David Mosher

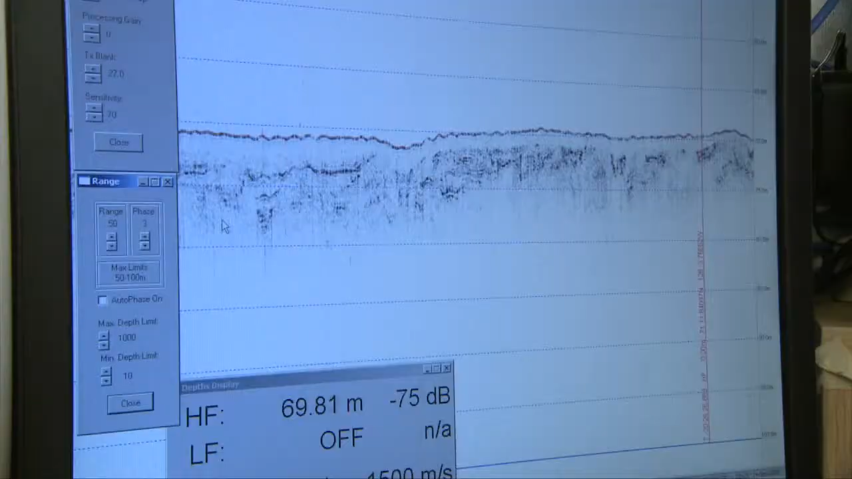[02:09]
On screen: depth 69.81 m
mais nous avons dû les adapter de façon à pouvoir les utiliser dans la glace.